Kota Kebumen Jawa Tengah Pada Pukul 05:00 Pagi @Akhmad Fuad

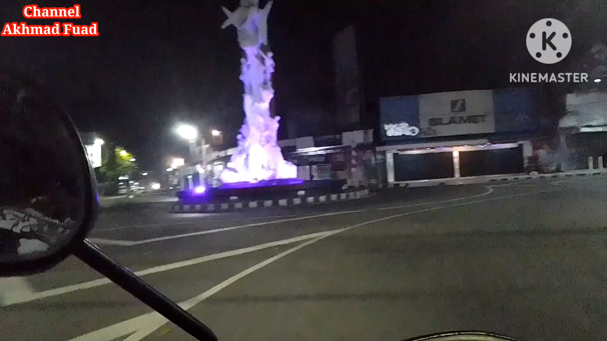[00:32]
dikarenakan kesibukan, tetapi semaksimal mungkin saya berusaha untuk berkunjung ke konten Anda. Kali ini saya mau meliput situasi terkini di Kota Kebumen. Ini guys,
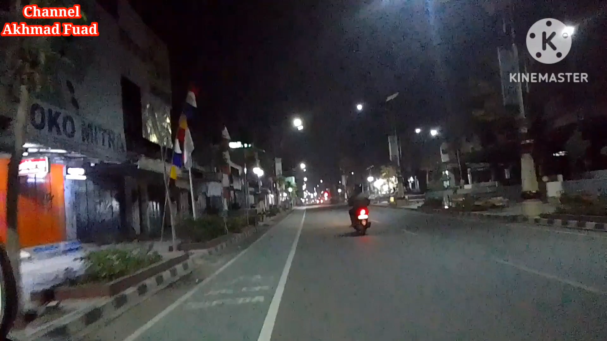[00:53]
ini waktunya jam 5 pagi guys. Situasi di Kota Kebumen jam 5 pagi, sunyi sepi guys. Di sebelah kanan saya ini ada Pasar Tumenggungan Kebumen. Ini ada warung-warung yang masih buka.
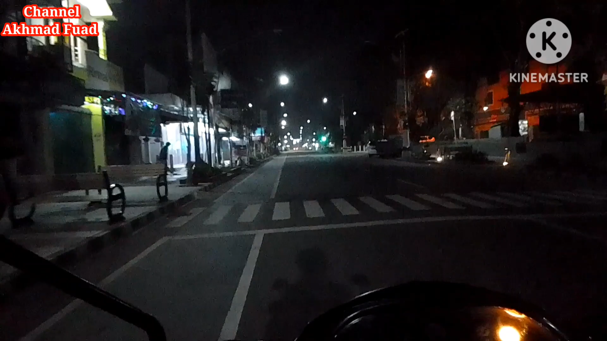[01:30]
Sebelah kiri saya yang jalannya berwarna hijau ya, ini jalur khusus sepeda guys, ada jalur khusus sepeda.
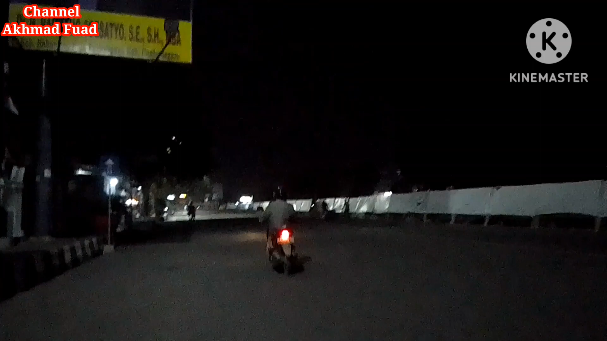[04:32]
tahun 2023 semoga terkabul hajatnya, amin. Ini sebelah kanan saya ini ada alun-alun Kebumen yang sedang direnovasi guys.
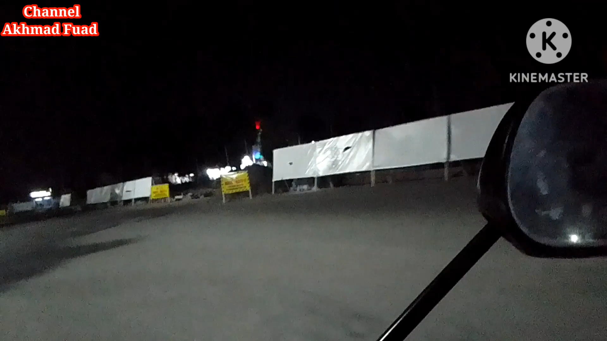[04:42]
Itu ada alat beratnya, banyak materialnya guys.
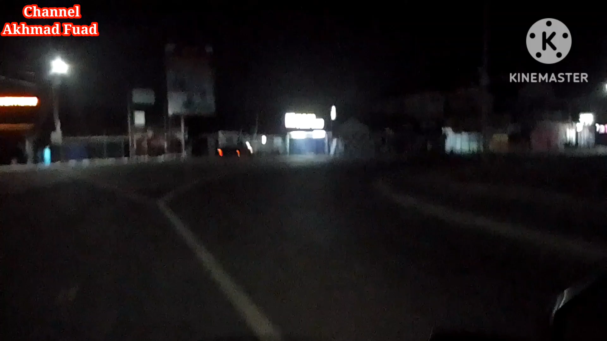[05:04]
Dan di sebelah kiri saya ini ada Masjid Agung Kebumen.